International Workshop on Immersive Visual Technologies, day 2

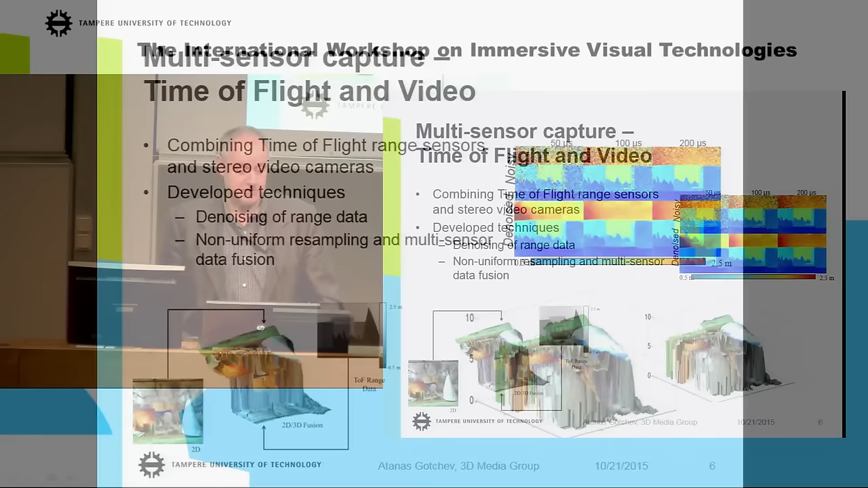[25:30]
So this is the case when we have a separate sensor for sensing the depth, and then a sensor for sensing the color or the texture.
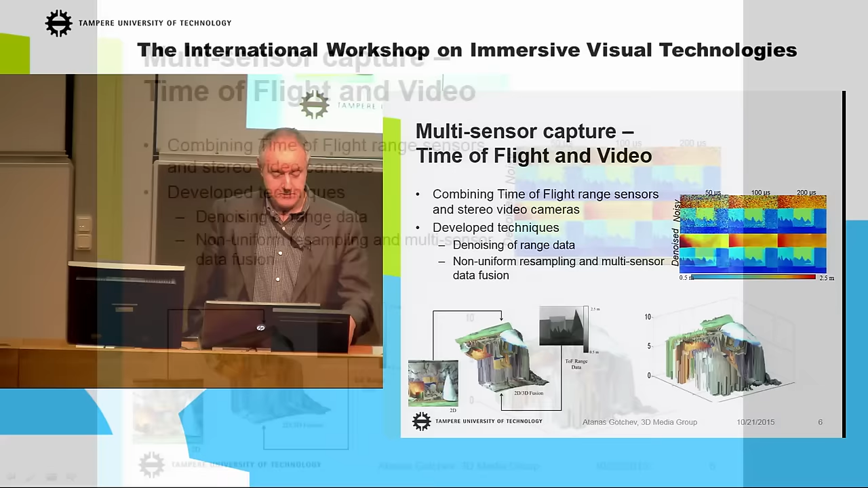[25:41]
And this became a quite popular case. Also, there are other groups worldwide working on similar problems. Our contribution here is that we
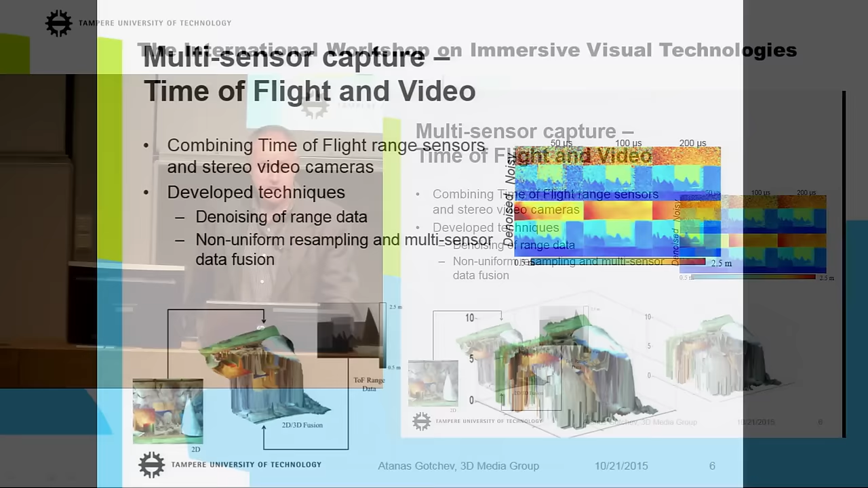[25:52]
consider the case of a so-called low sensing environment, one when the depth sensor is with reduced power,
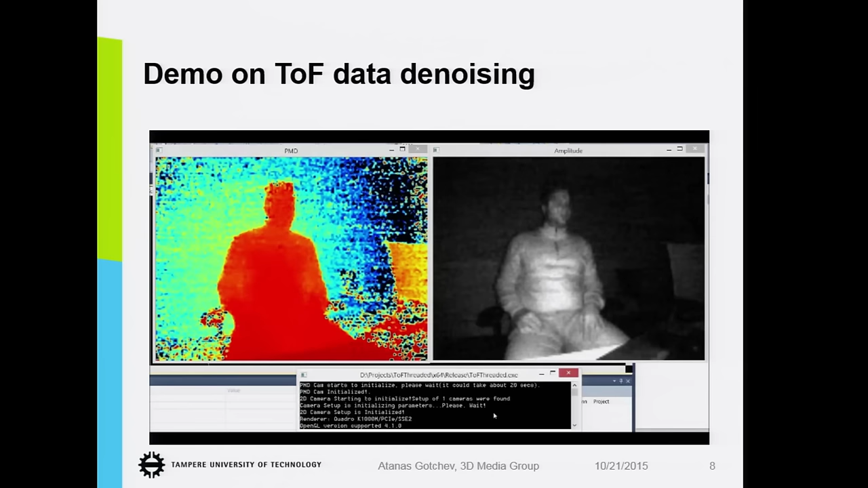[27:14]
So this is a short demo, actually, about what is going on.
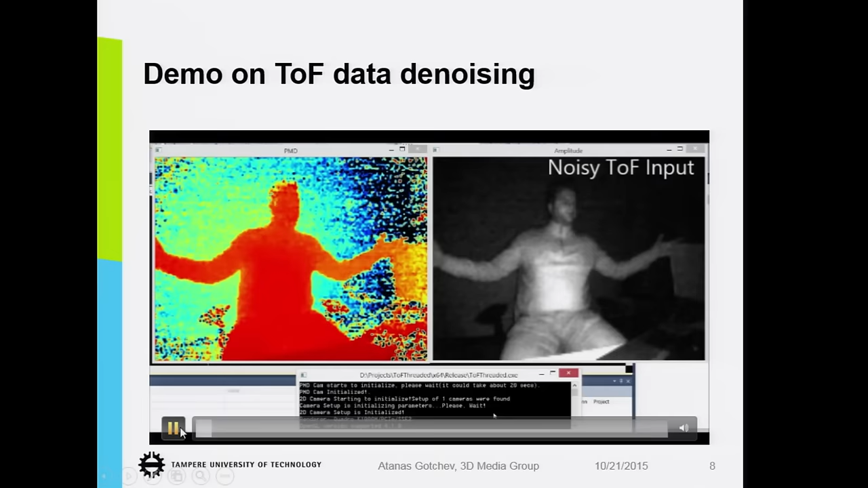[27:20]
So this is the input, which is, as you see, it's quite noisy.
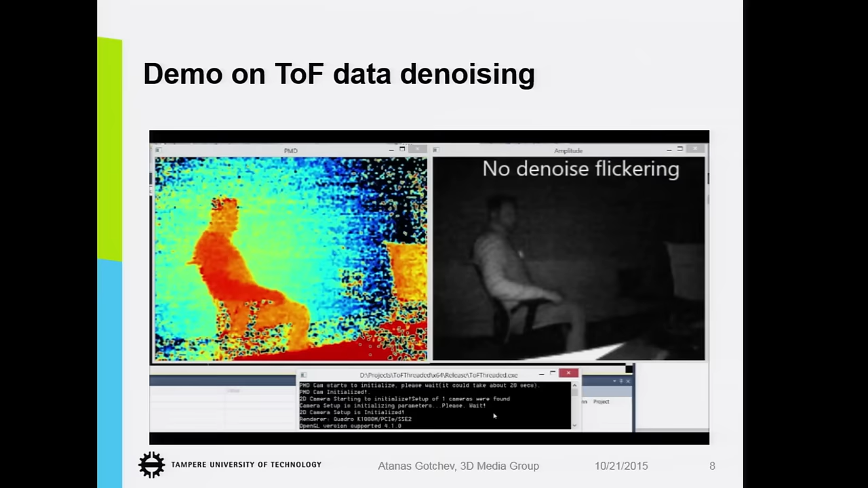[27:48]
And this is the what we started from, the result of the denoising and then upscaling.
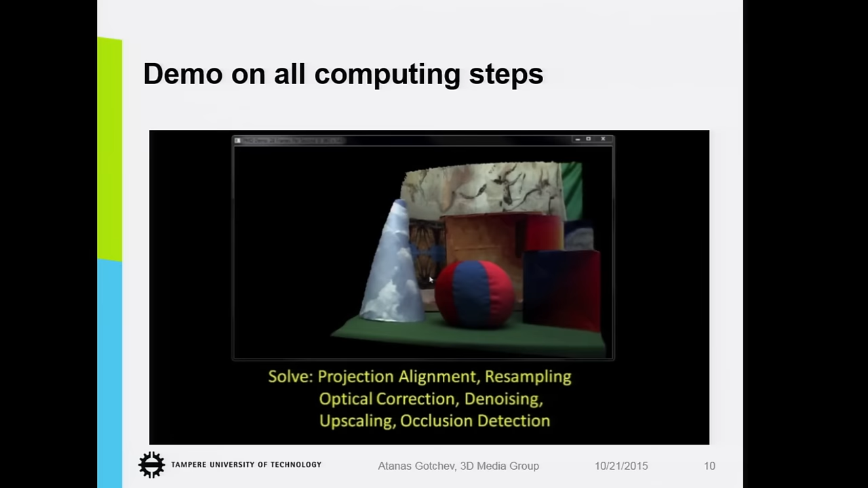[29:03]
resampling, optical correction, denoising, upsampling, occlusion detection, and all these things we are able to
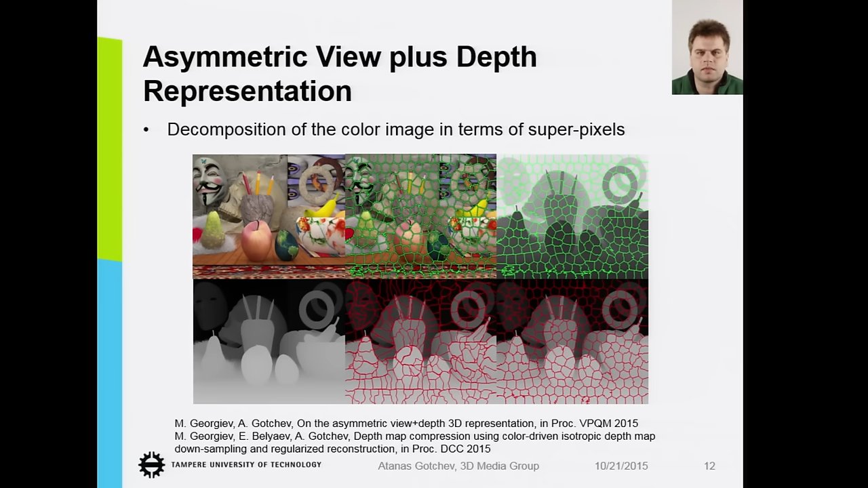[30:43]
And then when we impose, we would think that those homogeneous regions are part of the same object.
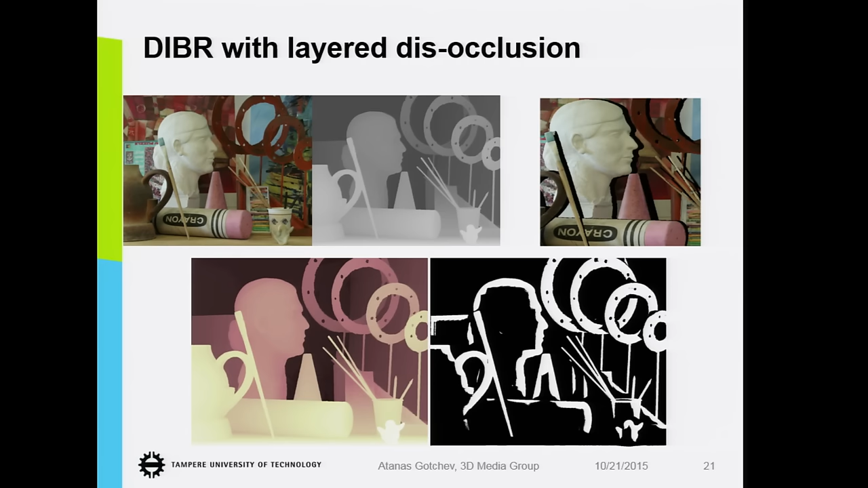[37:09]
what should be interpreted as a foreground and what should be interpreted as a background.
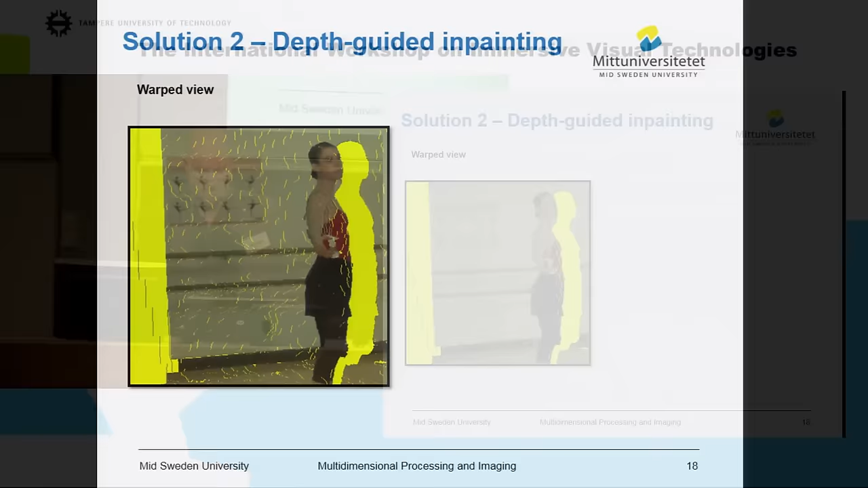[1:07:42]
And if you just do interpolation for the large using a method called
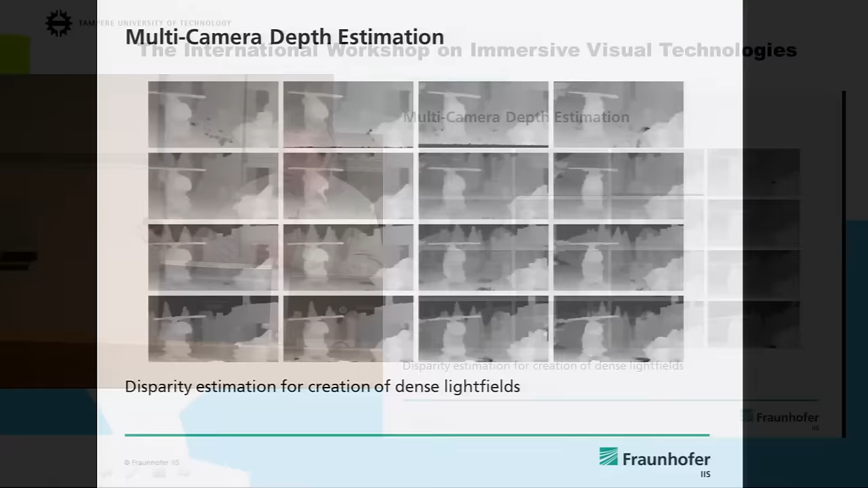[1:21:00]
using algorithms as proposed by Atanas and Mårten and colleagues.
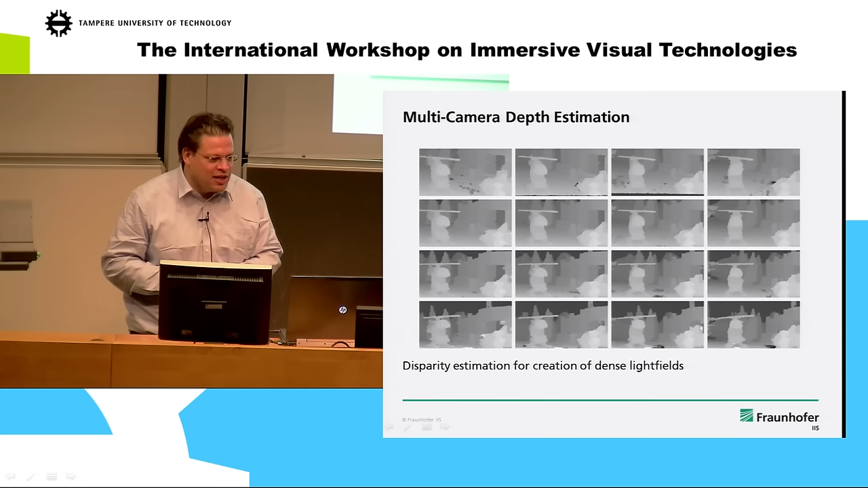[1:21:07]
And at the end, you can do some 3D reconstruction if you want.
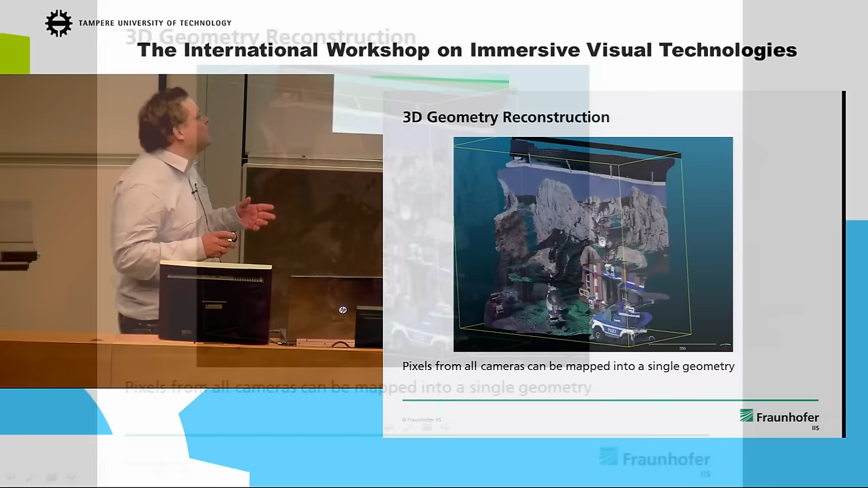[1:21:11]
This is usually what we do not need for depth image-based rendering.
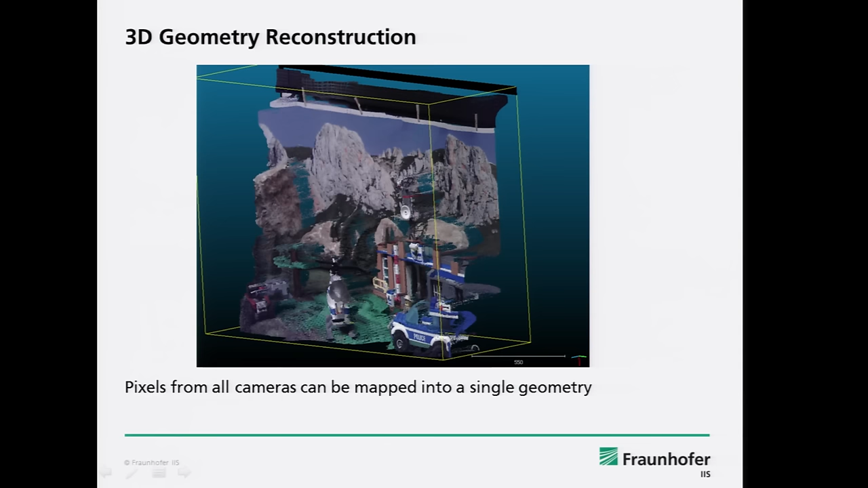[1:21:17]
We do not need a point cloud, but if you want, you can generate one.